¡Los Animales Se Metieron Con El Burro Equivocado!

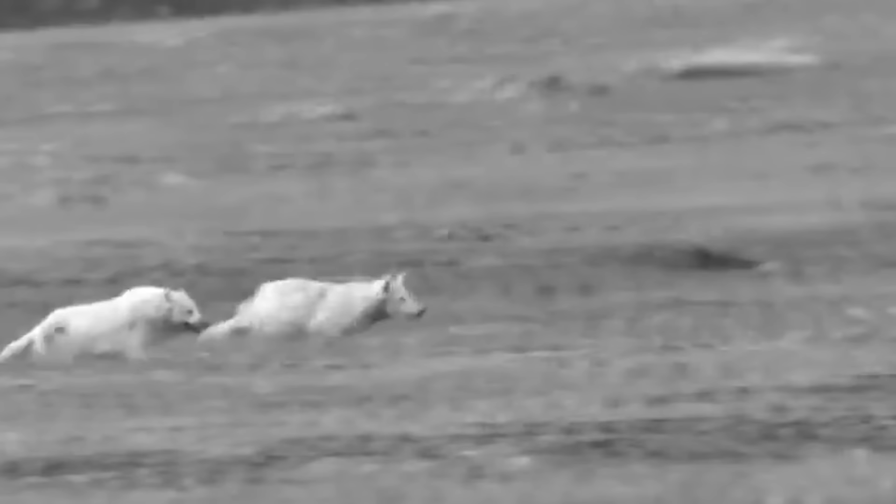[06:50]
Los lobos han tenido que retirarse, han perdido su ventaja numérica y no van a arriesgarse a recibir daño para comer durante demasiado tiempo.